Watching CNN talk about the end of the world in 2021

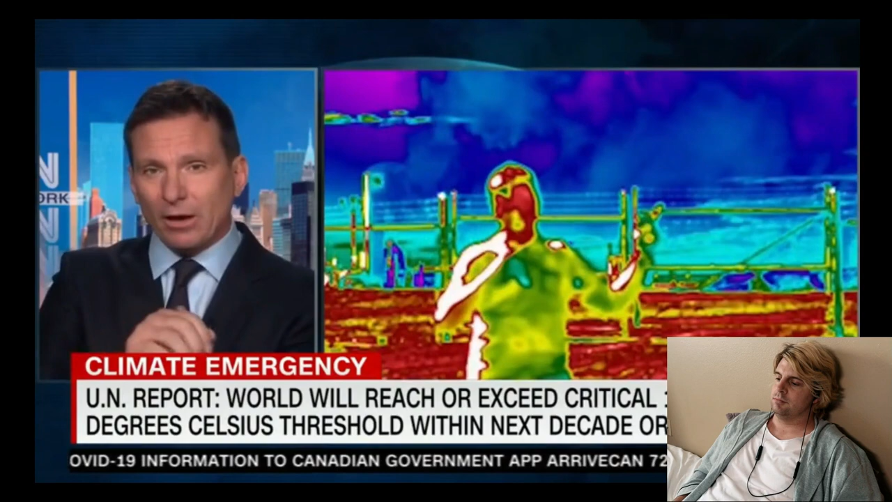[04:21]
as you can see in this infrared imagery, all of that planet cooking pollution that's just leaking, unchecked from oil fields all across both the developing and developing world, that would be the first place to start.